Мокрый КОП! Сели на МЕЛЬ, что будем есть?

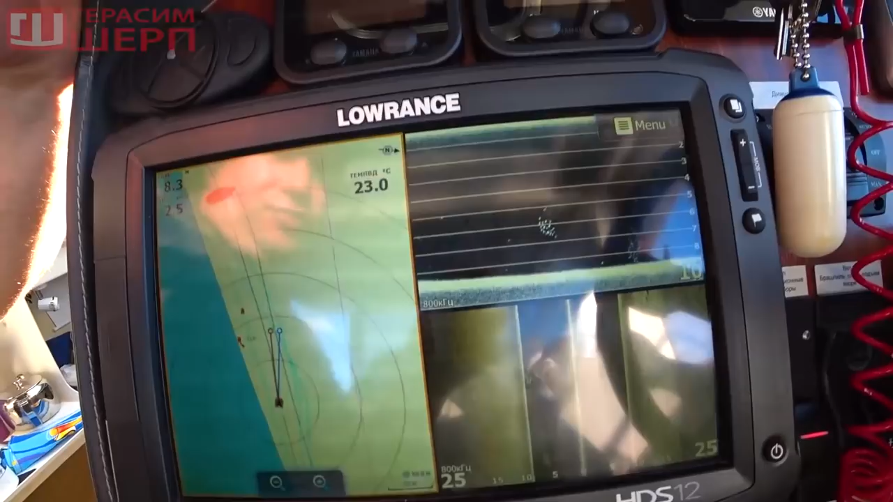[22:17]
On screen: water 23.0°C
Ну что, ребят, вот хороший признак. Мы пробуем ловить рыбу.
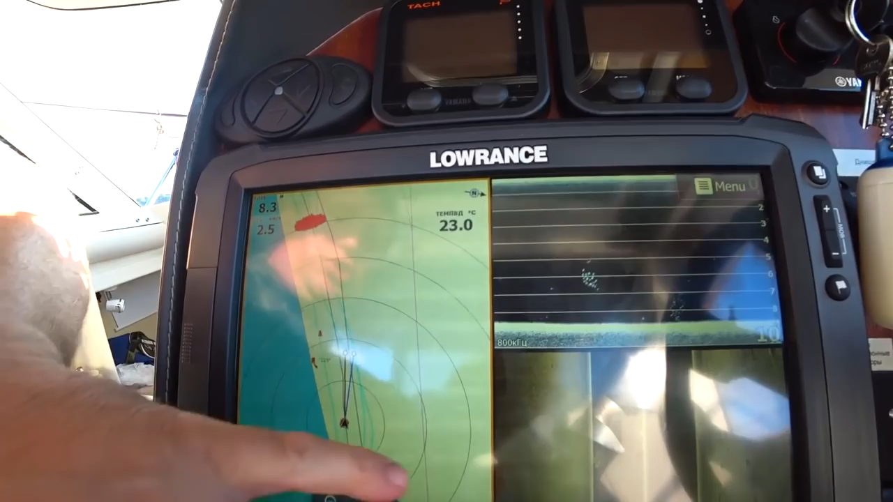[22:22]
On screen: water 23.0°C
И хороший признак, как я вот уже говорил, вот они, облака появляться начали. Малька. И вот, видно, судак снизу ходит.